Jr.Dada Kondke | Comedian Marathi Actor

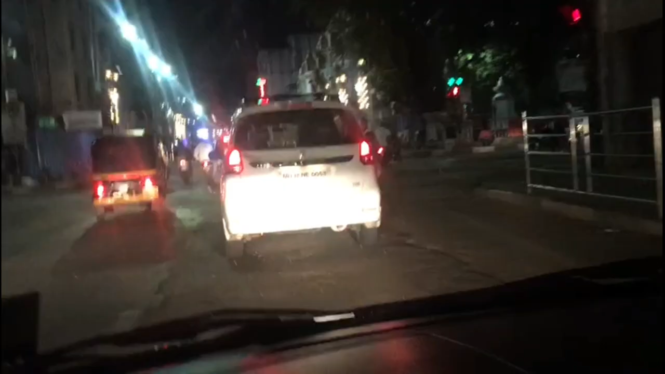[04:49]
बस पहुंच और चलते चलते रात के 9 बज गए हैं,
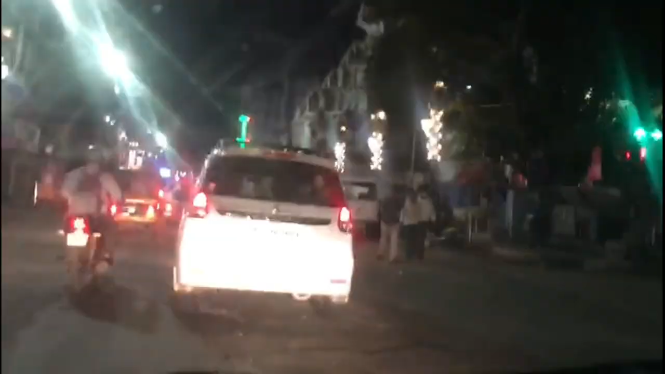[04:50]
और घर पहुंचने में बस हम और गाइस गणपति पप्पा के दगड़ूसेठ मंदिर क्रॉस कर रहे हैं, बस हमारे सामने मंदिर है।